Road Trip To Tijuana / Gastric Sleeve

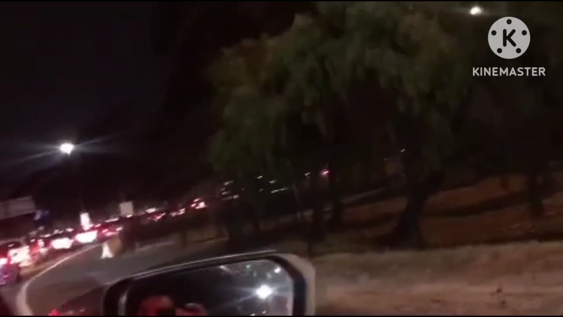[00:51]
What's goody goody? Look at this. Let's see. Is it gonna let him go through? Is he or not? People be. Man, if you see the traffic right now, it is bad. And if you, like, everybody's acting wild. Like, I don't know what's going on in Tijuana this weekend. But like, they know we're gonna be here. I know. It's like a meet and greet. Imagine. Okay, let's see. Let's see what's gonna happen.
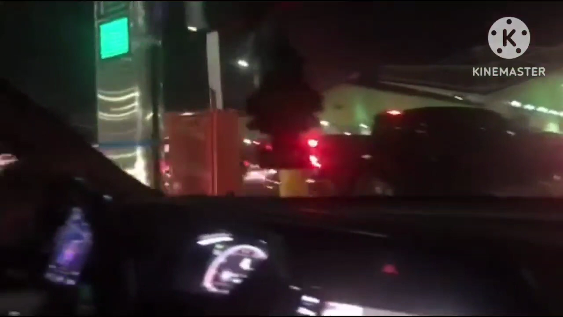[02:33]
Look at this shit. What the fuck? This? So, alto? I mean, stop, right? Stop. Okay, go, puppy.